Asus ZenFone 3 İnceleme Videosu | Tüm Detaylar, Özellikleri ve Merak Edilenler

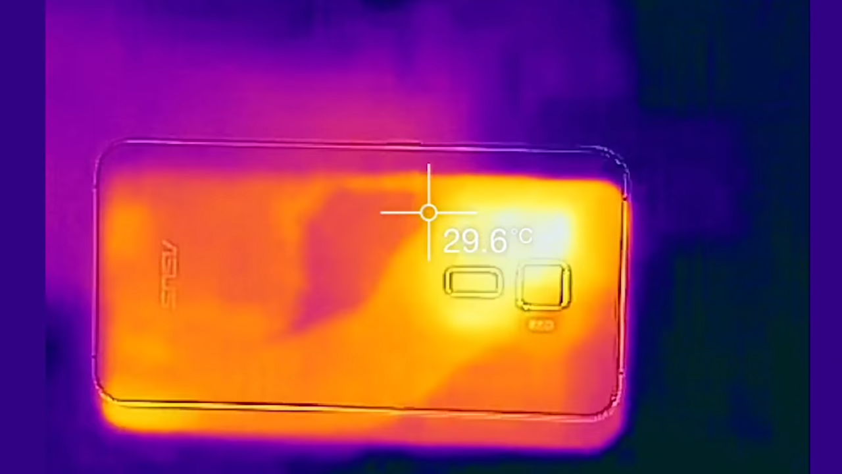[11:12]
On screen: spot 29.6°C
temel kamerayla çıkardığım ısı haritası gösteriyor ki Asus Zenfone 3 son dönemde kullandığımız gerçekten en verimli cihazlardan bir tanesi.
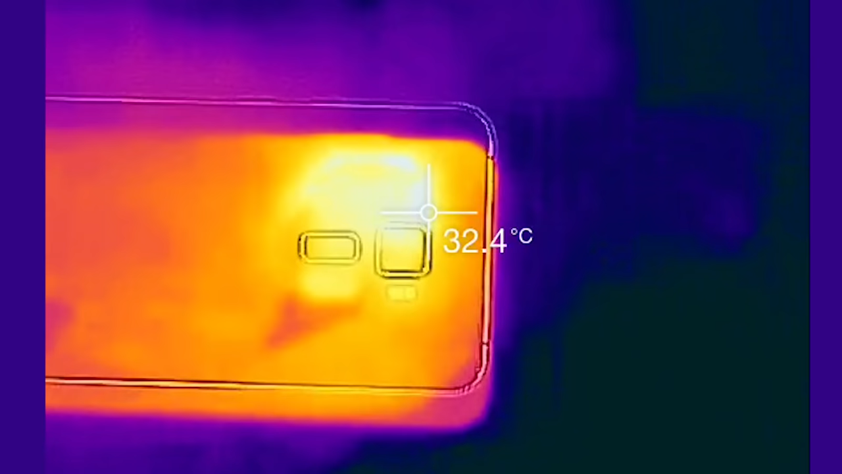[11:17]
On screen: spot 32.4°C
Telefon stres altındayken, yani donanım kaynaklarının sömürüldüğü durumlarda dahi ısınma noktasında herhangi bir sorun yaşamıyorsunuz.